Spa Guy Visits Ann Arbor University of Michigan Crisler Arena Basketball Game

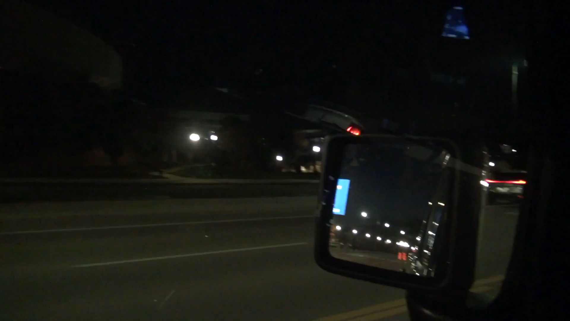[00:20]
They have a game in there. I saw the scoreboard. Are they? Well, that's not good. That's not good. We'll see. Might be a practice game. You see this idiot going down the side of the road? I don't see him. Look at him. He just passed behind me.
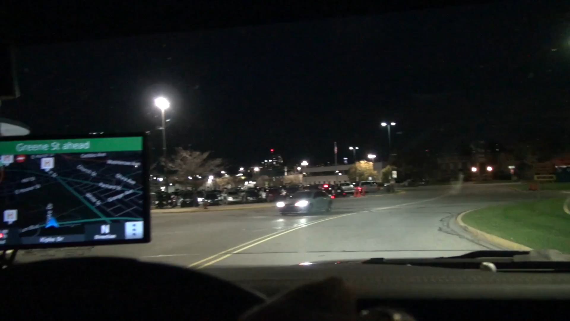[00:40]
He was on the other side going the wrong way. Look at the jump man. Oh.
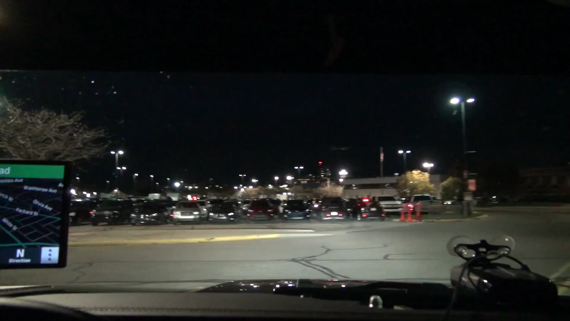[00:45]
You know I've got to get a picture there. Yeah, don't get a picture of that.
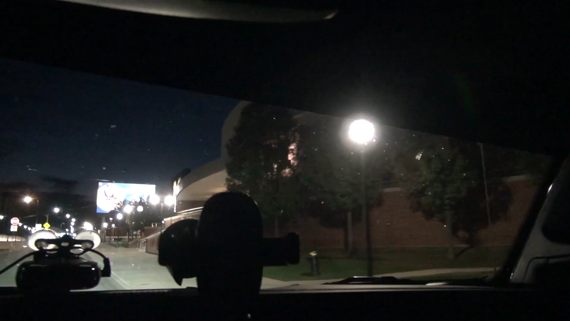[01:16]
Stop right here. See if you see the scoreboard in there.